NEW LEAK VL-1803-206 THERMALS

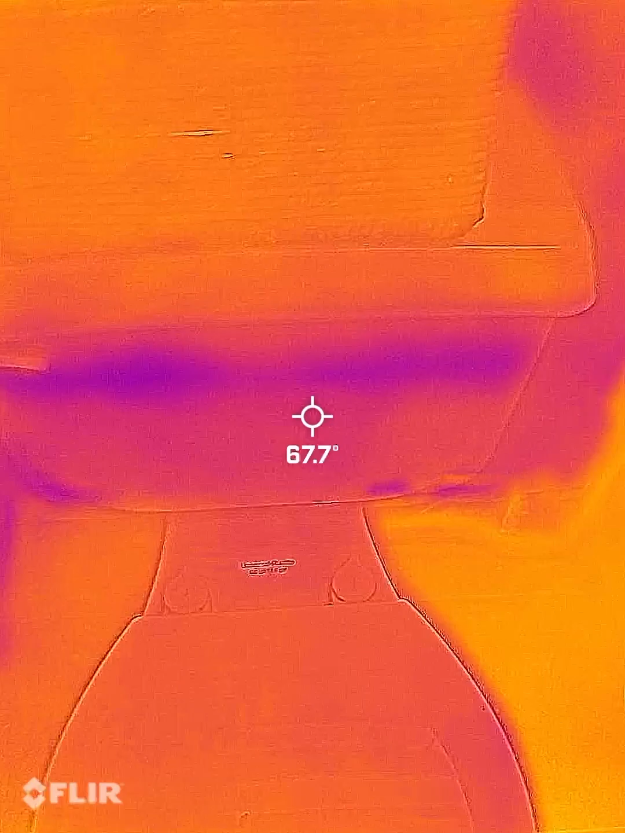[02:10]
Behind the toilet. You can see the moisture.
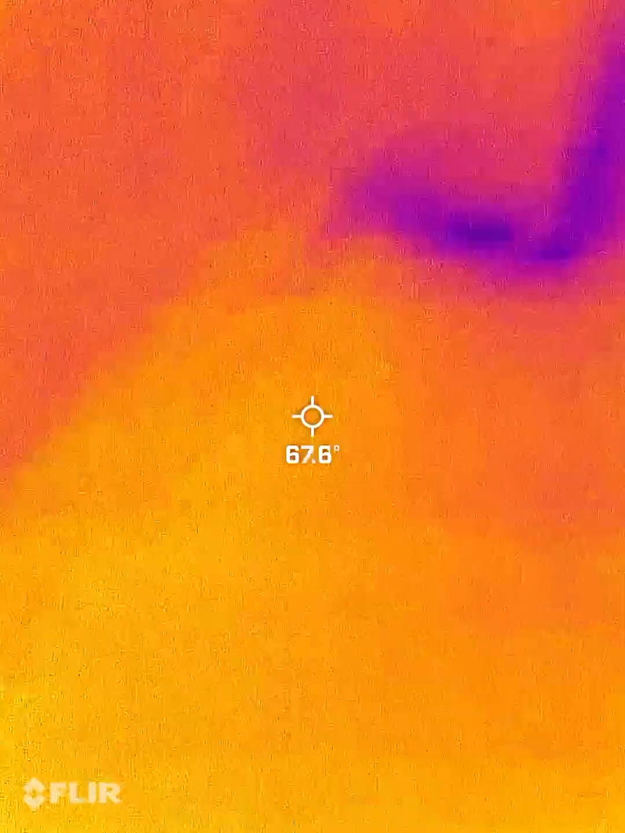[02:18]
The walls are wet in here. The carpet. Carpet.
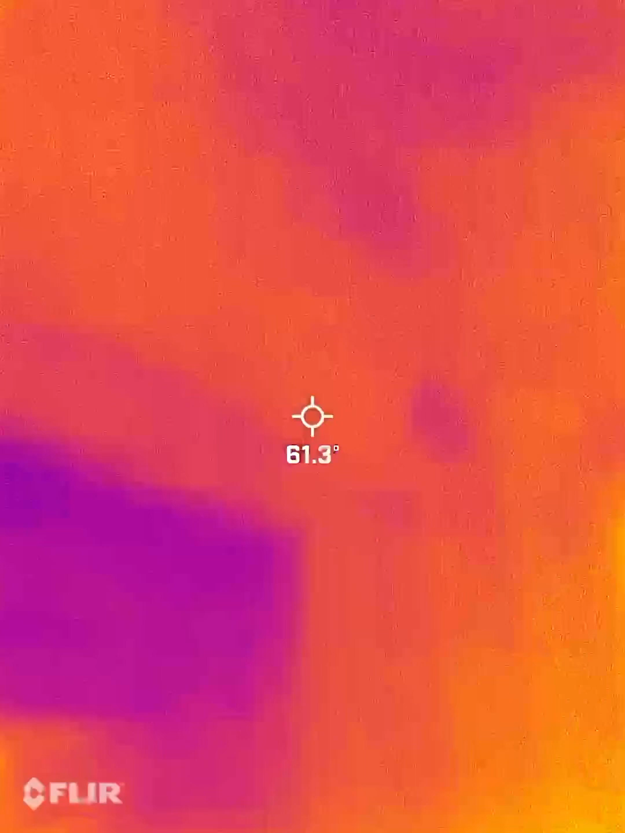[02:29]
There's a bubble. Oh my. The whole ceiling and...
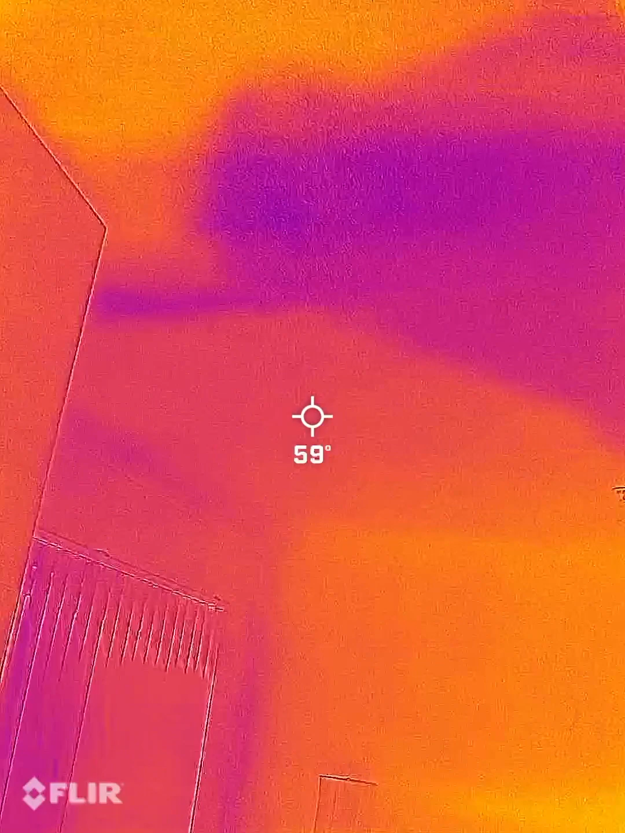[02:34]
The whole ceiling and the master bedroom. There's actually a bubble here.
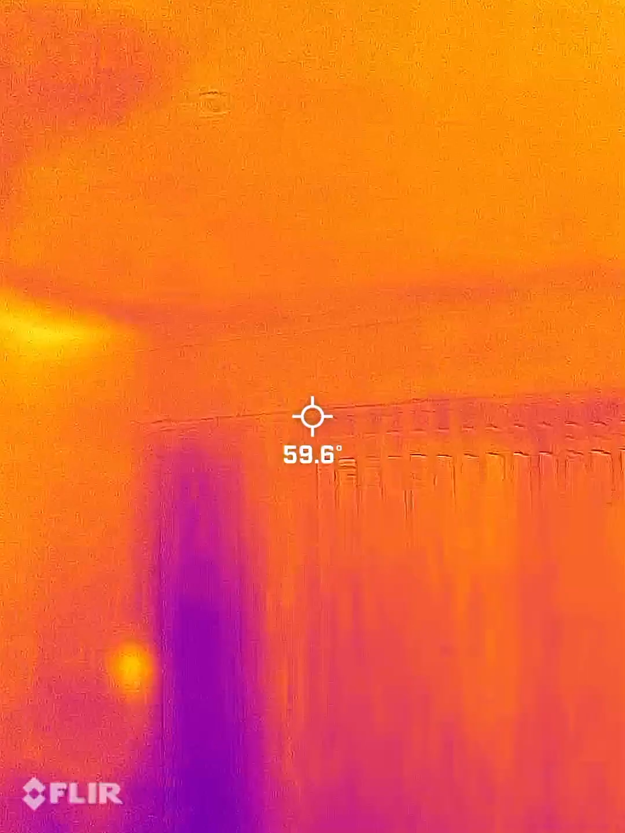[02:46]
So this is the master bedroom.
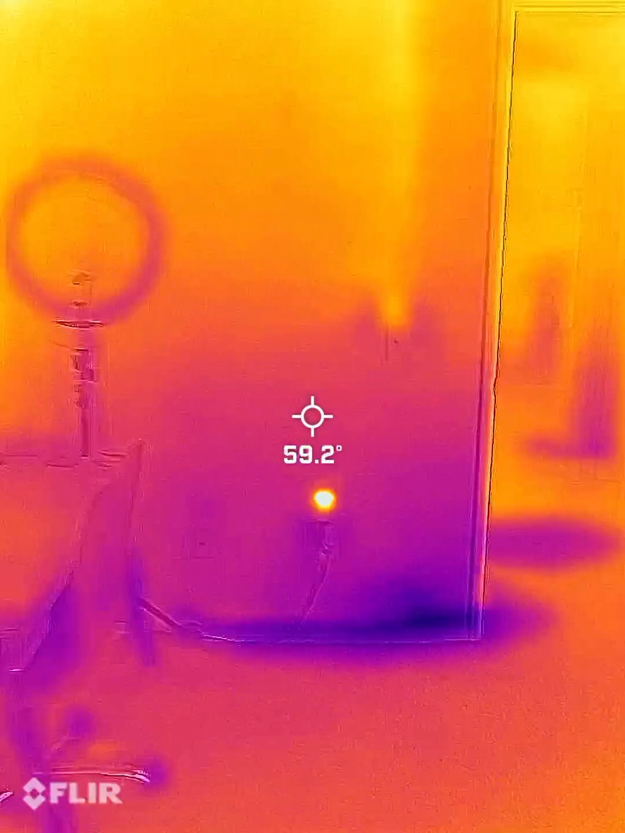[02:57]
These are the walls. This is the bathroom door.
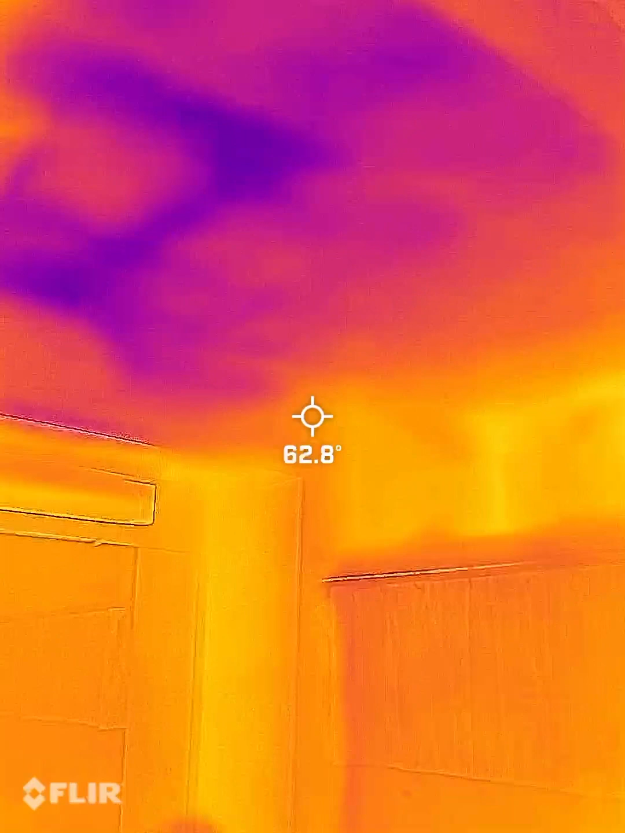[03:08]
This is the master bathroom. Ceiling's completely saturated.
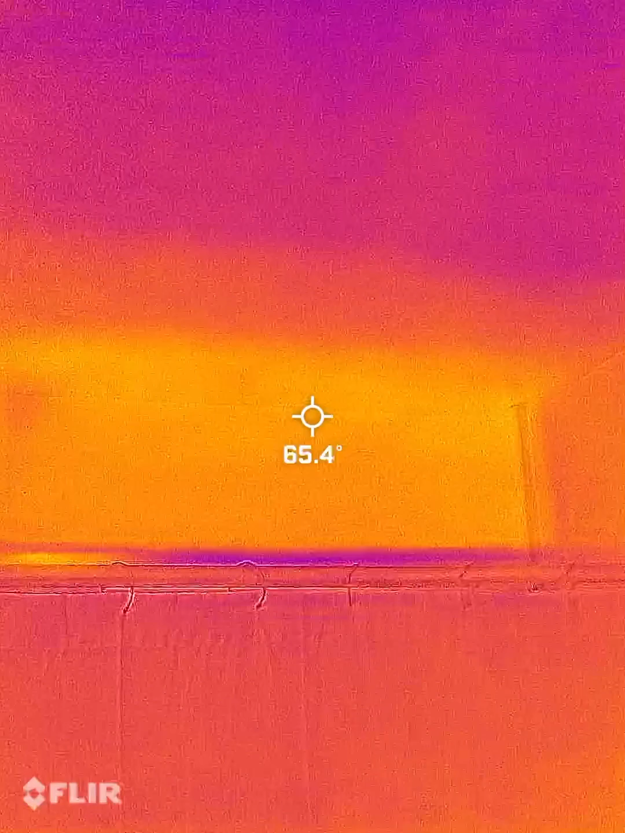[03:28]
This is the shower curtain here.
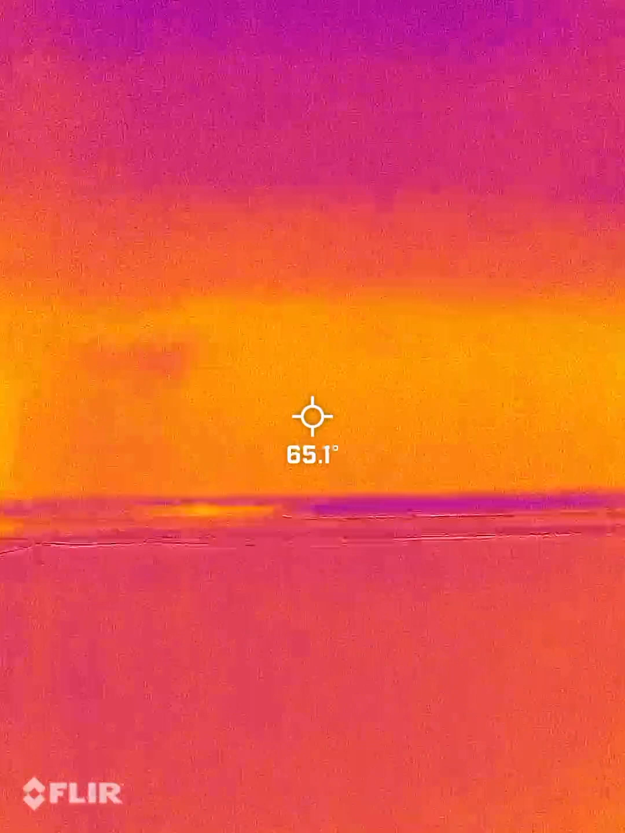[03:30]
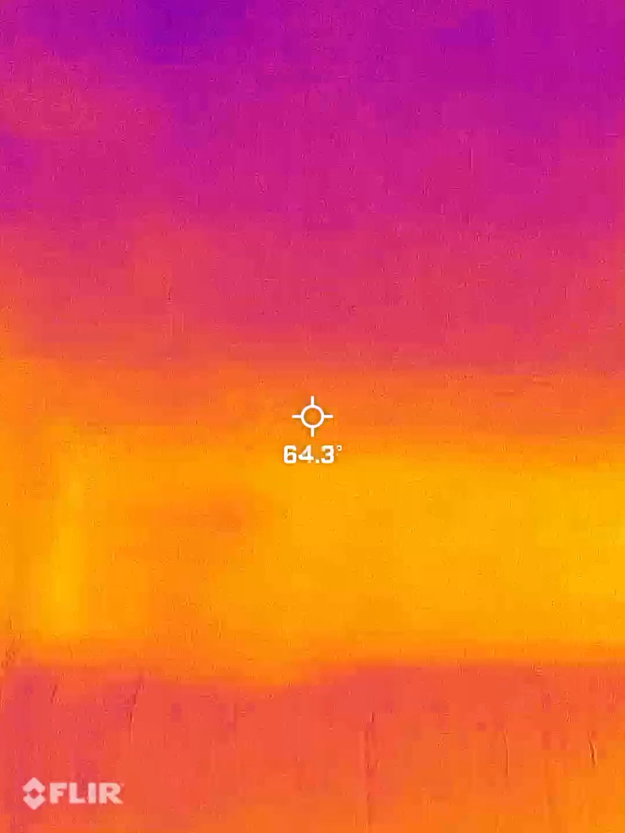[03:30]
But you can see the ceiling above it is...